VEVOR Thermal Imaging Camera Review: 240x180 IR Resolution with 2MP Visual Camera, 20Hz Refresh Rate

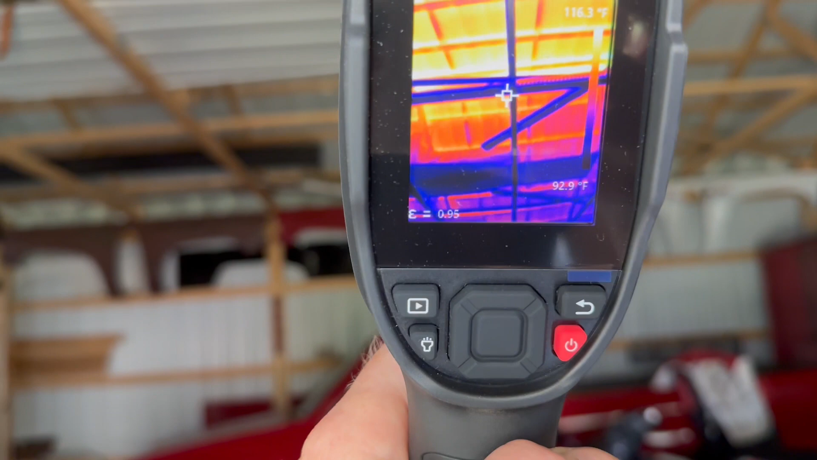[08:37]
And you can see it is 116 degrees up there.
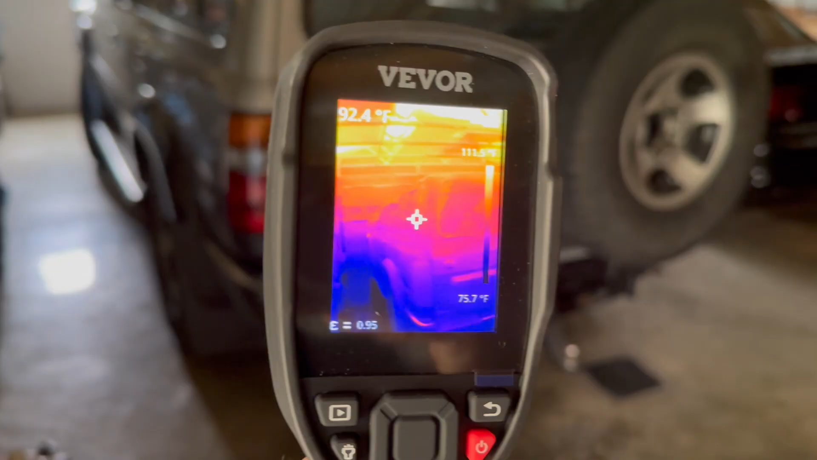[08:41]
On screen: spot 92.4°F
But let's do some automotive tests now.
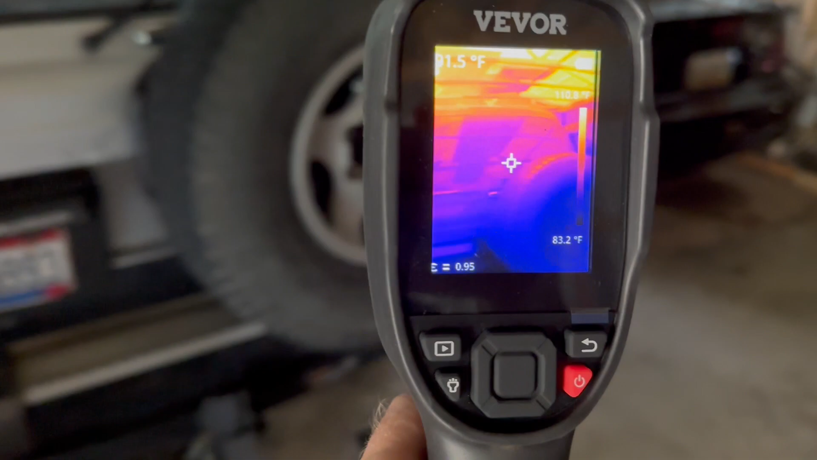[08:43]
On screen: scale bottom 83.2°F
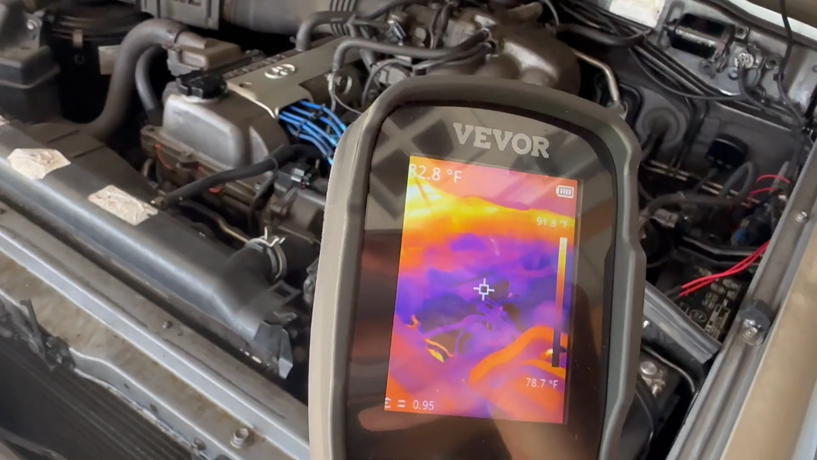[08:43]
On screen: scale bottom 78.7°F
I just started the 80 series and you can see the engine is pretty cool overall.
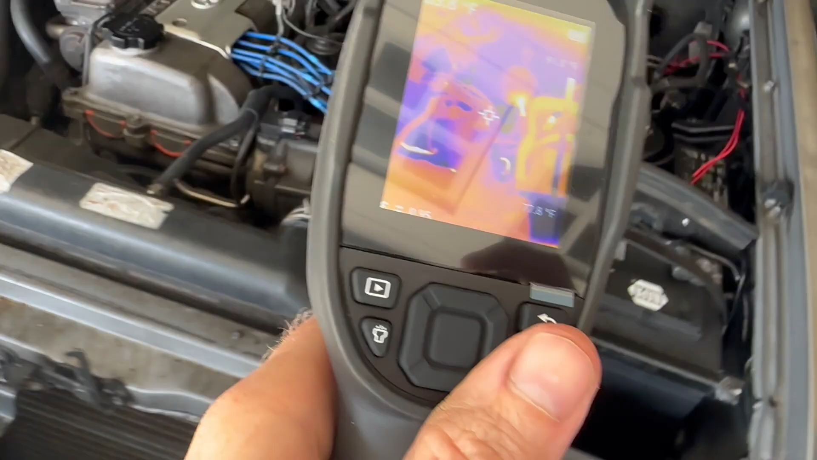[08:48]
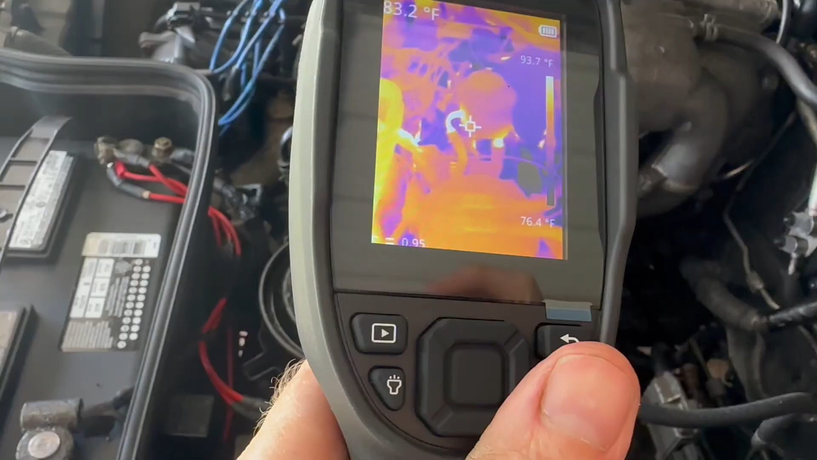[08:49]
On screen: spot 83.2°F, scale top 93.7°F, scale bottom 76.4°F
Power steering fluid is heating up pretty fast.
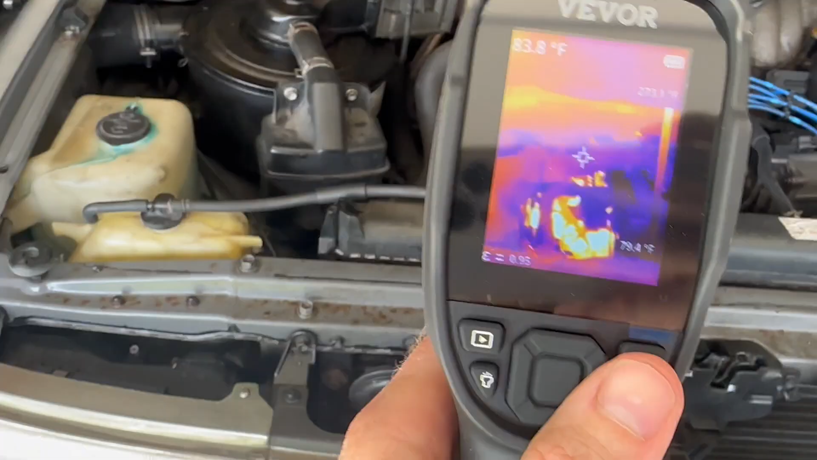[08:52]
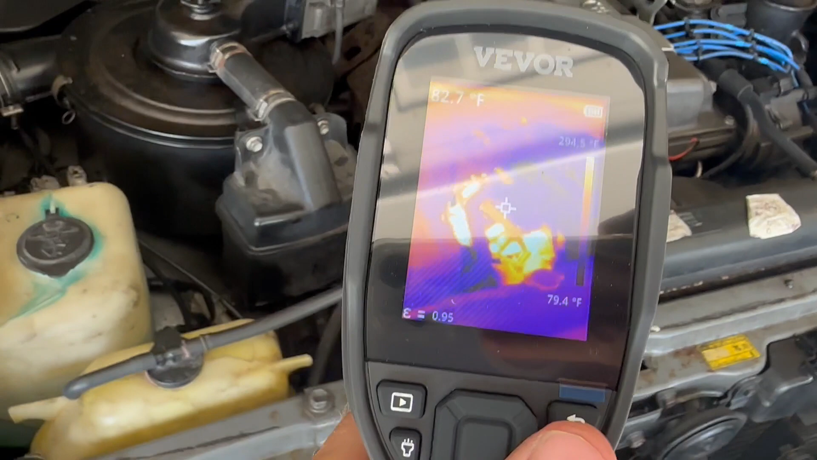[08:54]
On screen: spot 82.7°F
And there's the exhaust manifold behind the heat shield.
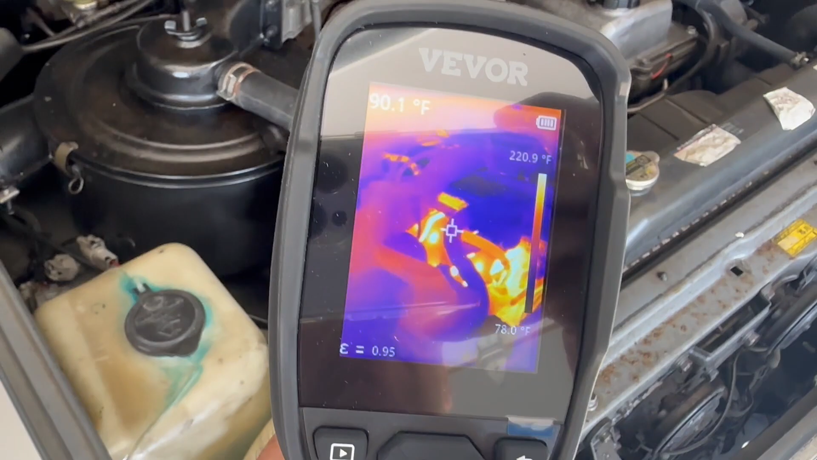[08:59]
On screen: spot 90.1°F, scale top 220.9°F, scale bottom 78.0°F
It's already up to 220 degrees.
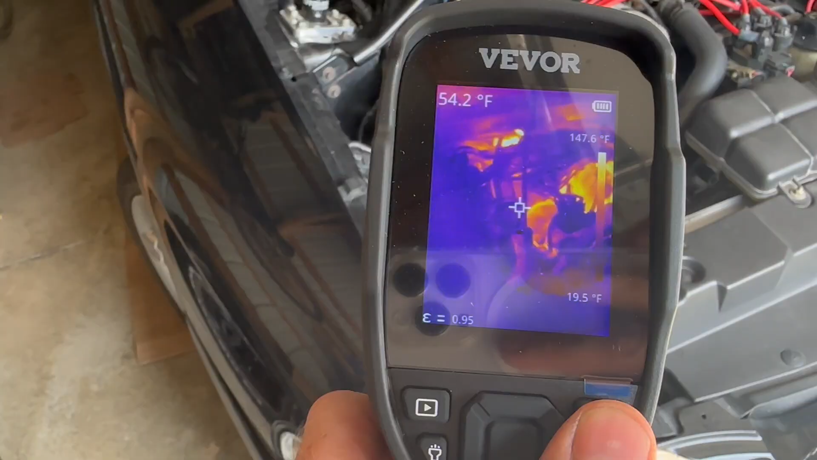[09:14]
On screen: spot 54.2°F, scale top 147.6°F, scale bottom 19.5°F
The Mustang has been idling for a few minutes. And it's getting hot in the valley between the heads behind the alternator.
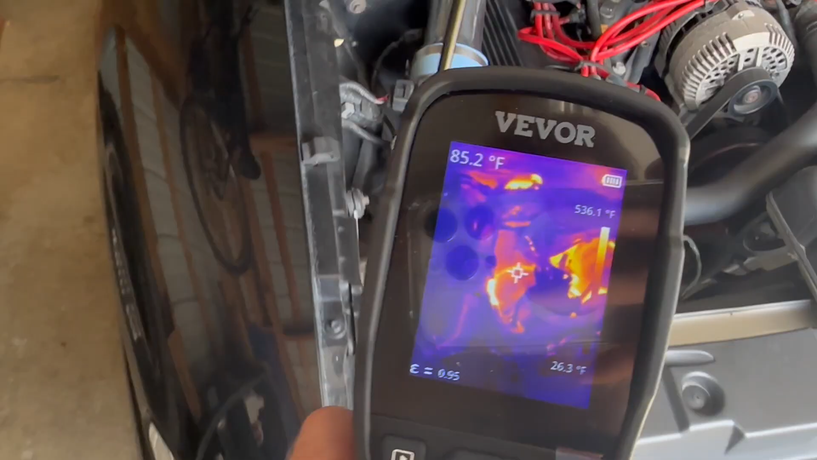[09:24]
On screen: spot 85.2°F, scale bottom 26.3°F
And way down there is a header.
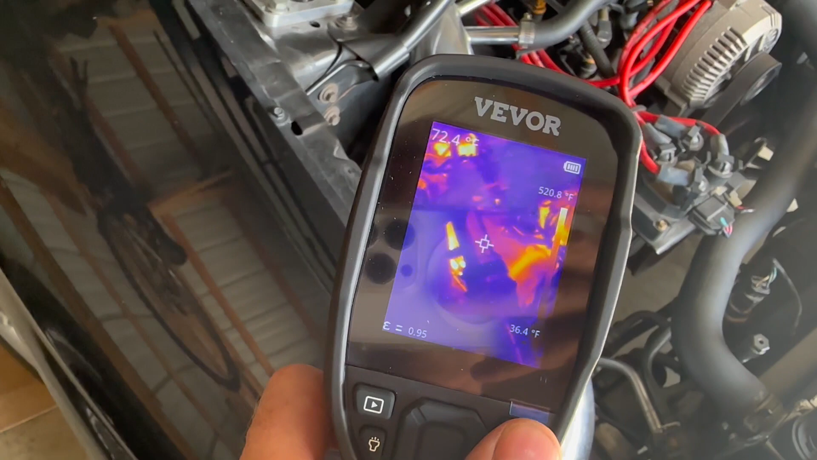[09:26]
On screen: scale bottom 36.4°F
560, 550 degrees.
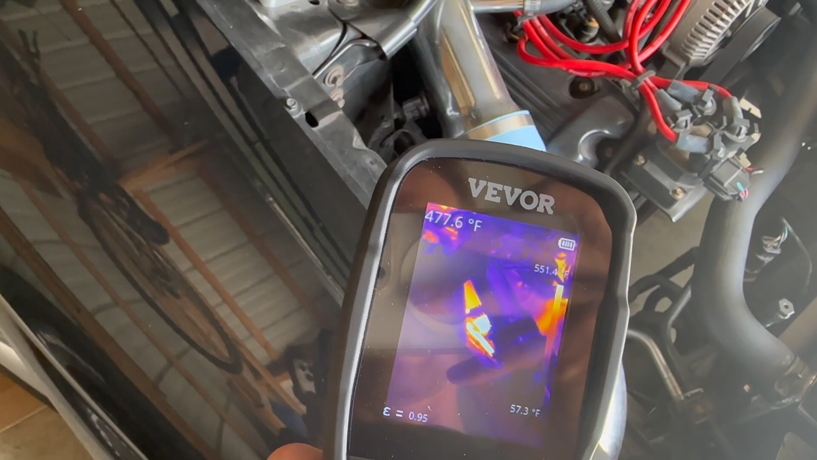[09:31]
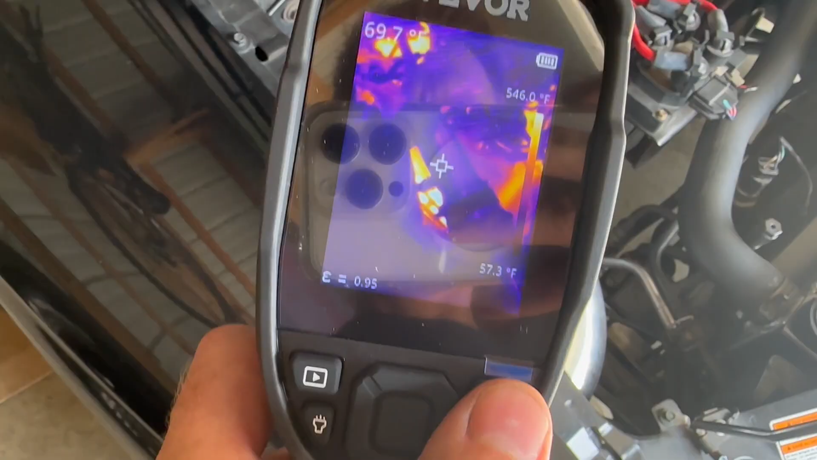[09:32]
On screen: scale top 546.0°F, scale bottom 57.3°F
I really like that it shows the minimum and max range on the screen as well as where I'm pointing.
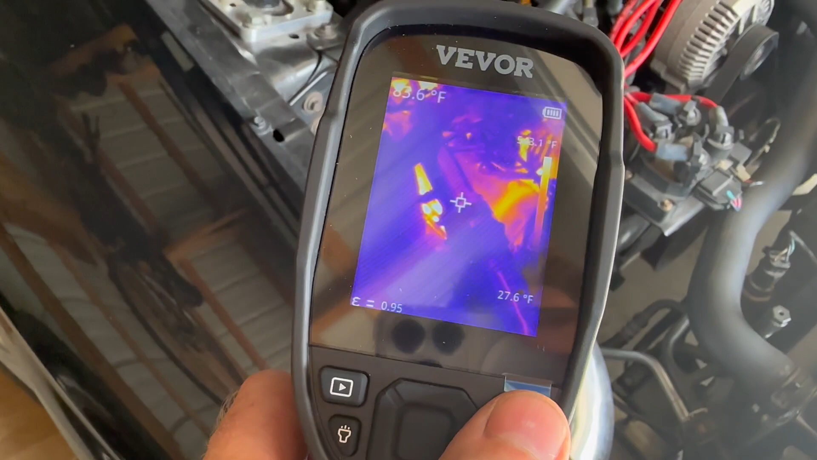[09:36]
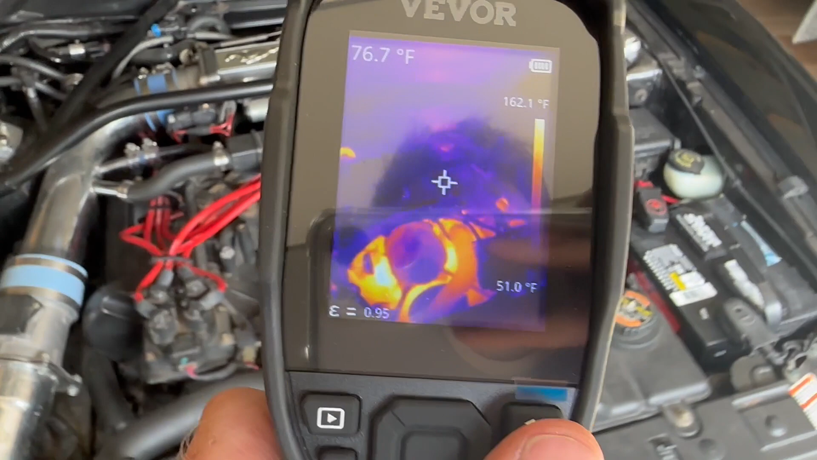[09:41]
On screen: spot 76.7°F, scale top 162.1°F, scale bottom 51.0°F
Because sometimes it's not easy to point the white reader in exactly the right spot if you're working in a tight area like an engine bay and the headers are buried.
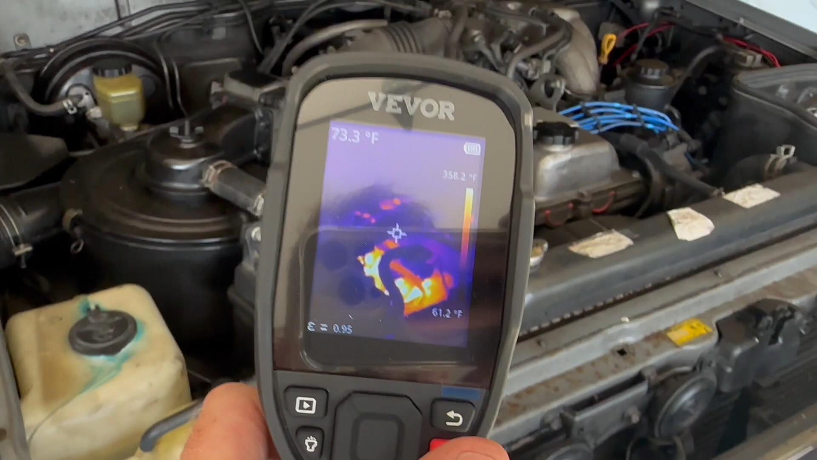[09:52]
On screen: spot 73.3°F, scale top 358.2°F, scale bottom 61.2°F
And the Land Cruiser is getting hotter too. But never close to the Mustang.
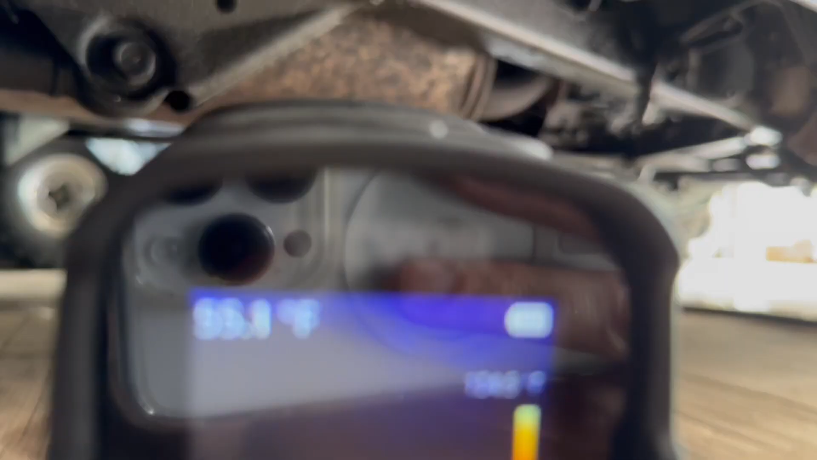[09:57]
Here's the muffler.